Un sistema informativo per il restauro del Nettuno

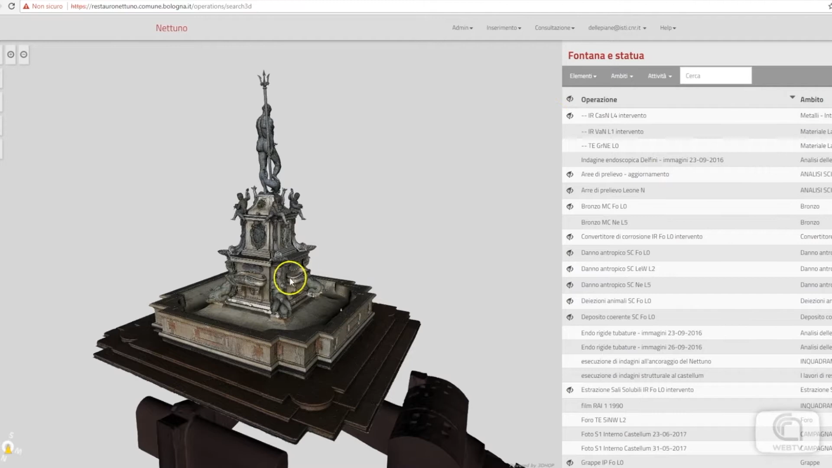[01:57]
Quindi l'intera Fontana è stata suddivisa da prima in una prima semantica
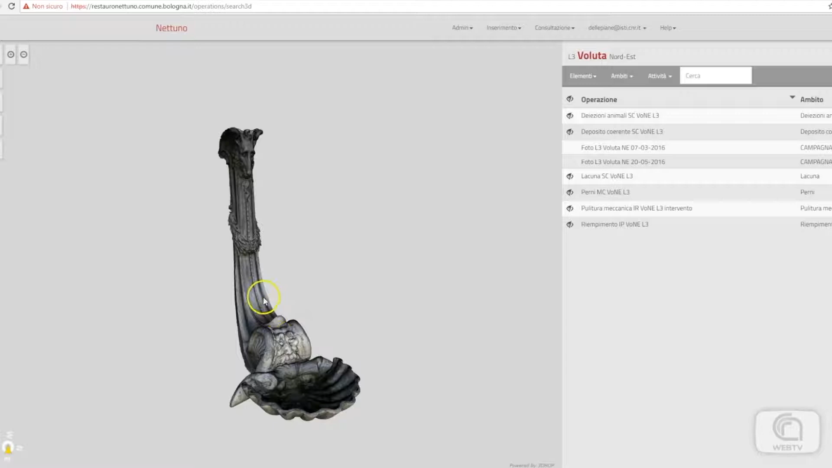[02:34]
potersi concentrare anche su modelli ad alto dettaglio di parti molto piccole dell'oggetto.
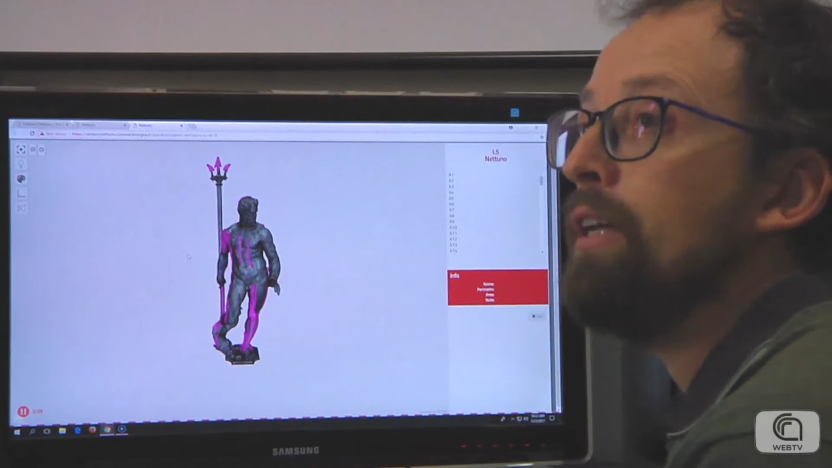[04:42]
di intervento che sono state fatte sull'oggetto.
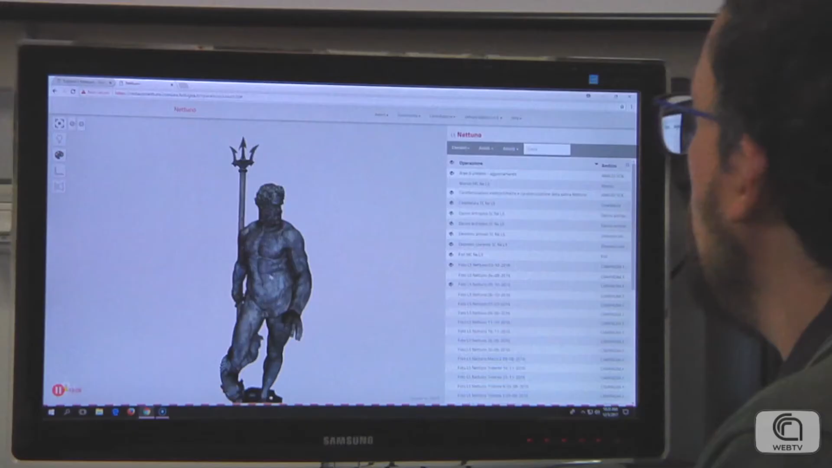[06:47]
Quindi è necessario poter essere in grado di visualizzare in modo
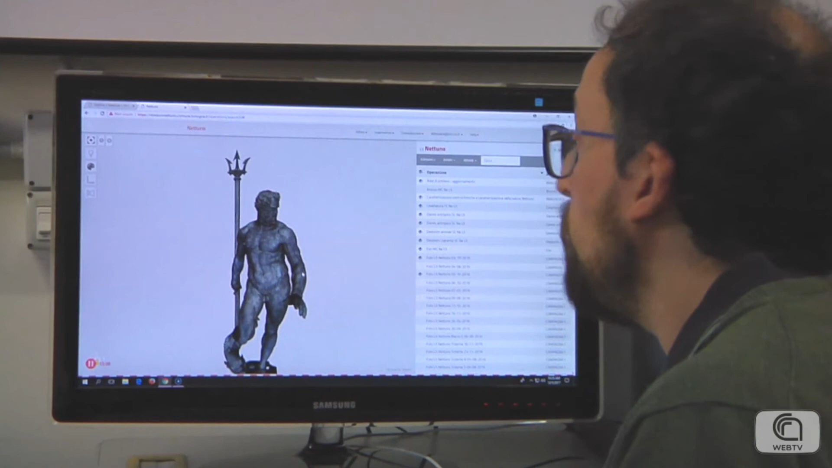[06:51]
intuitivo tutte le varie informazioni che sono state collegate alle diverse parti della fontana.
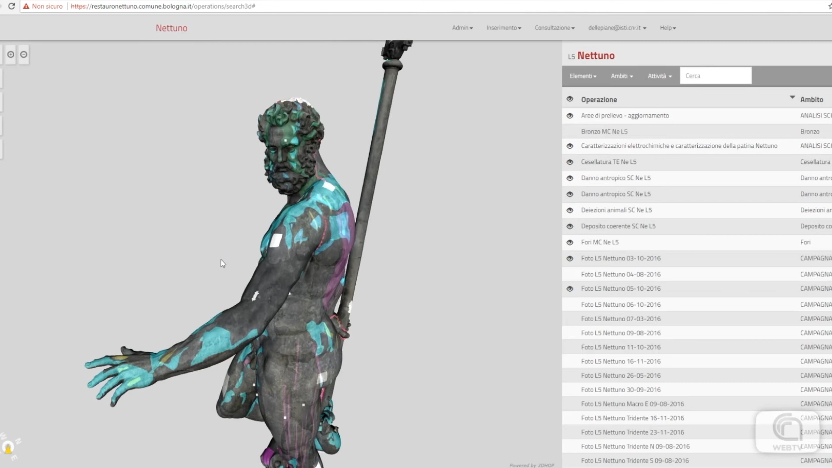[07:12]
Quindi attraverso il sistema informativo è possibile vedere tutte le diverse tracciature che sono state fatte sulla superficie,
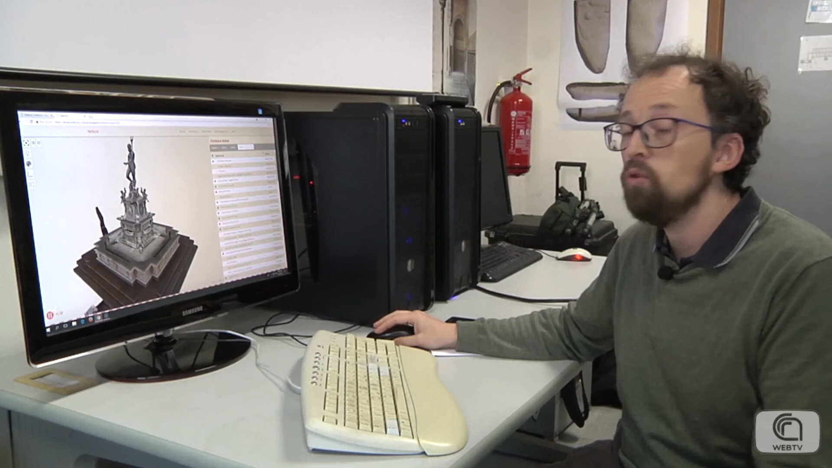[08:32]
documentazione 3D di un'operazione di restauro. Il sistema è stato creato ad hoc per l'opera d'arte che rappresentava tra l'altro un caso molto complicato di partenza
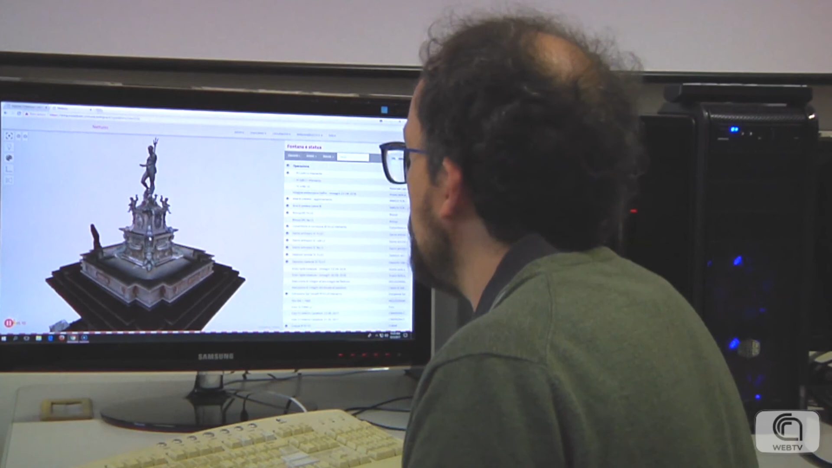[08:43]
ma l'idea dal punto di vista della collaborazione tra il CNR,